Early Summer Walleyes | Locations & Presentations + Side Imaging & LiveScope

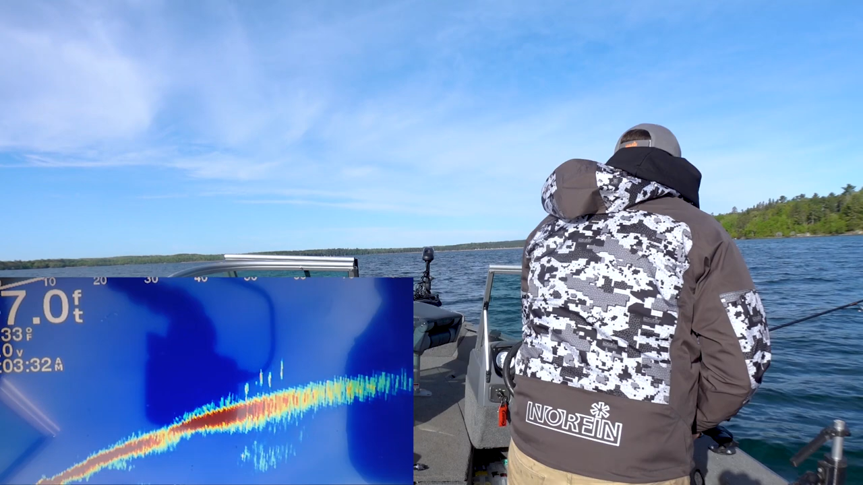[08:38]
There you can see another pretty good group there, about 50 feet out.
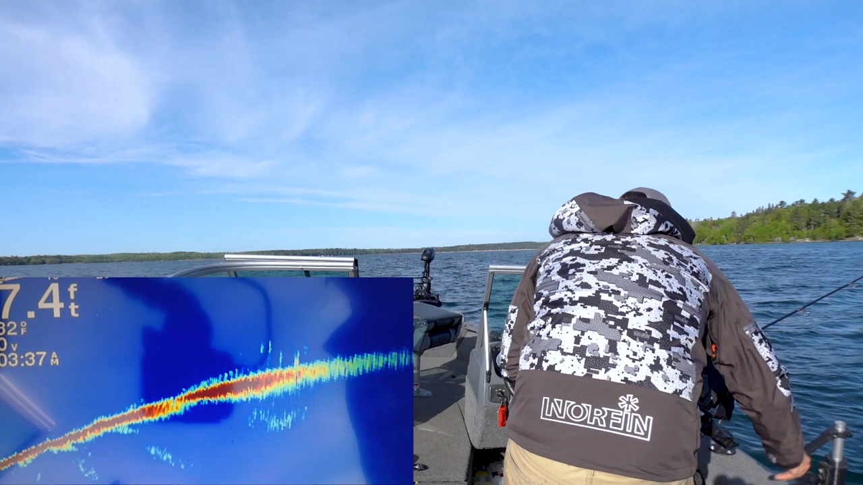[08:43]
Oh, yeah. You can see them on the side imaging here, too. Screenshot those for you. There we go. There we go. Had to work through that one a little bit more.